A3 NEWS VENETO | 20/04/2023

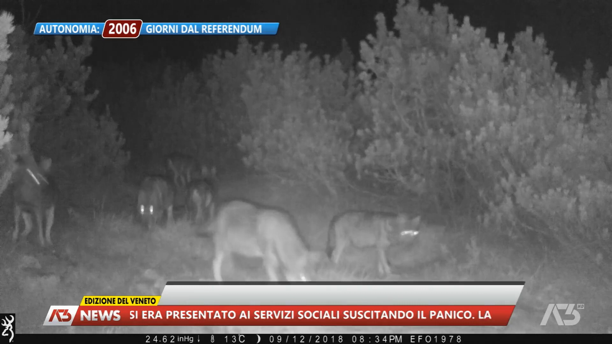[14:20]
Dopo la razzia i lupi sono tornati nei boschi e il branco è stato avvistato nei pressi di Gallio. E dopo li hanno visti, di fatti mi hanno detto che qua sopra a Gallio, sopra a Gasta, quasi nella zona residenziale,